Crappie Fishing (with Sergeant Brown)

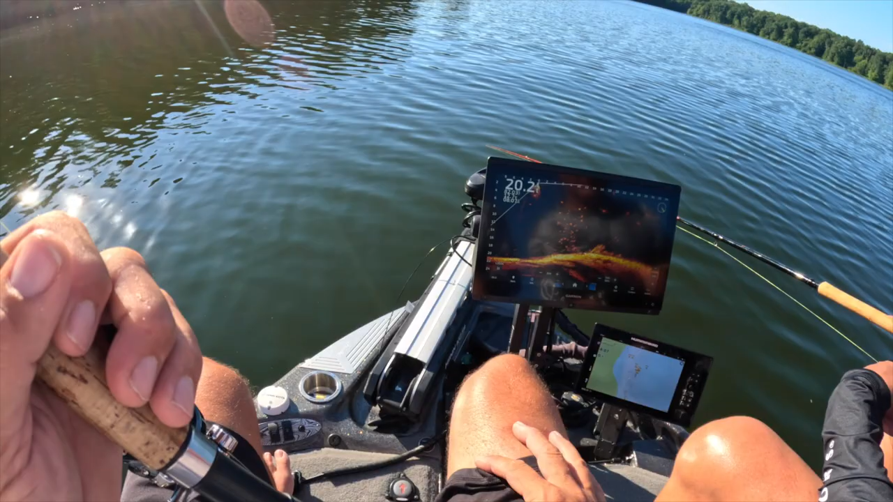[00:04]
just slow crank across it yeah you're not totally on them but you're close enough maybe we get one of them to speed it up through there there it is man that's all that dude come out of the grass and get it too all